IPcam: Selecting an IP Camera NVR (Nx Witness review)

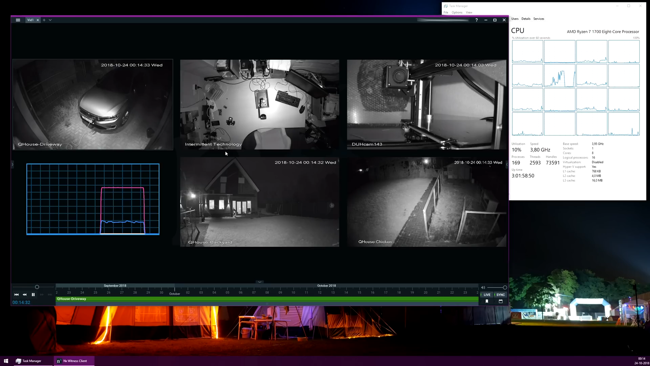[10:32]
The main interface has been written to use OpenGL hardware acceleration from your GPU. This provides very snappy performance, while also looking nice. While looking at the task manager at the same time, you can see that looking at this overview, with 6 cameras, costs very little CPU usage.
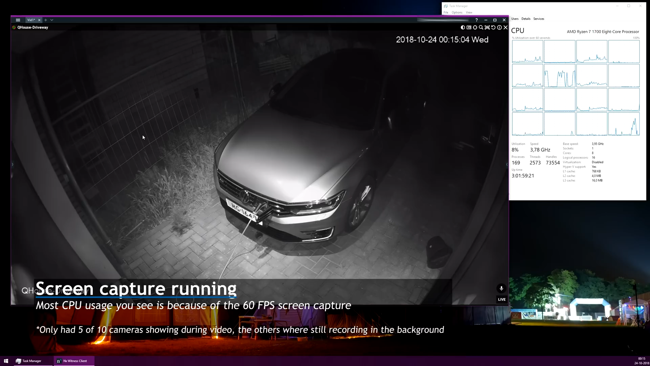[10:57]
When you open up a single camera, you can see that the native H.265 footage at 4K is being displayed. This video isn't recorded in 4K, so don't judge image quality from this video. Check my IP camera review video for that. There should be a link in the top, or otherwise you can find it in the description. All my cameras are set to record in low resolution, 24 hours a day,
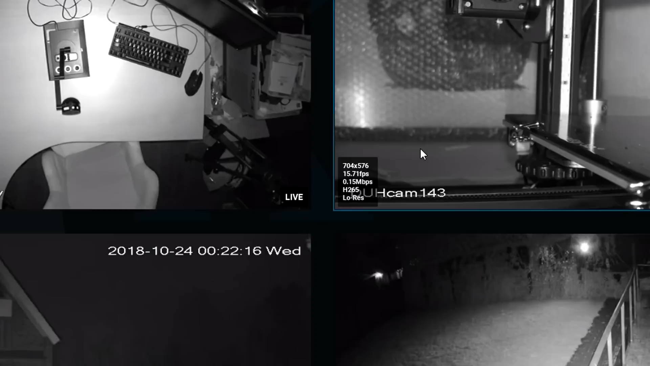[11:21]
and record both low and high during movement. This saves a lot of bandwidth and disk space, and has worked really well for me. A similar feature to this is also present in the interface. When, for instance, displaying 24 cameras on a screen at the same time, it's useless to try and render them as a 4K image, each the size of a stamp. What NX Witness does, is it shows the low quality version in an overview screen,
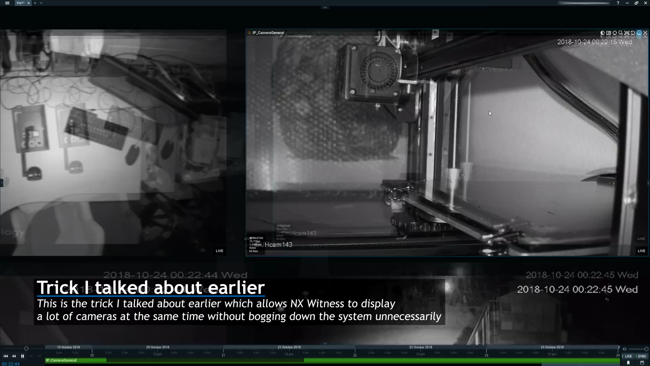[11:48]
but seamlessly switches to the high quality version once you enlarge it. I love this feature a lot, and it keeps my system working fast, even though I have NX Witness open on one of my monitors while doing other things. Skipping around in the footage is very quick, and responds immediately.
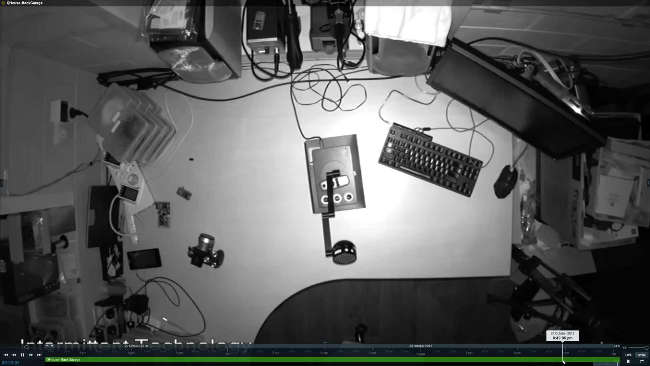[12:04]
But finding footage you're looking for can be hard. And this is an area where NX Witness also shines. Using their smart search feature, you can quickly see when motion occurred in the highlighted squares. This even works on a timeline, where you see red highlights where there was motion.